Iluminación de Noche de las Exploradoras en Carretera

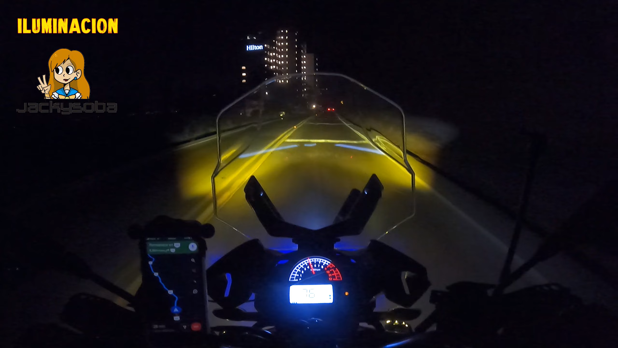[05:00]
Bien Felipe. Ay, cabrón, ahí sí sentí feo. Y me echaron las luces altas, pero... ¿Qué quieres, muchacho? Sí, no me vuelvo a pasar un tope así. No, sentí gacho con la Citlali.